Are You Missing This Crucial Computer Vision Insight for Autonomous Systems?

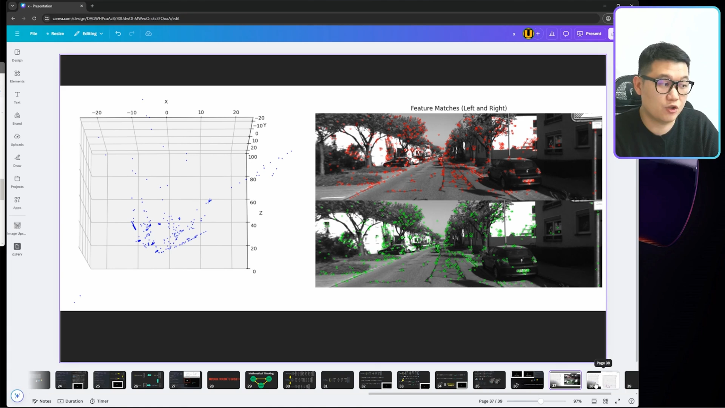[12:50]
then you can create the 3D point cloud because you can estimate the 3D points for each points in the images. And then if you do that again for the next time frame, then you can compare these two point clouds.